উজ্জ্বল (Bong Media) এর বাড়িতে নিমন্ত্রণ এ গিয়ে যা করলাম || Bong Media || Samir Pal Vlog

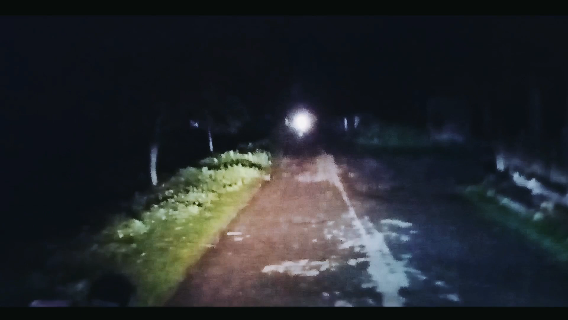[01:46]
রাস্তা দেখো আপাতত একটু। বন্ধুরা দেখতে পাচ্ছ প্যান্ডেলটা, ওটা উজ্জ্বলের বাড়ির পুজোর প্যান্ডেল।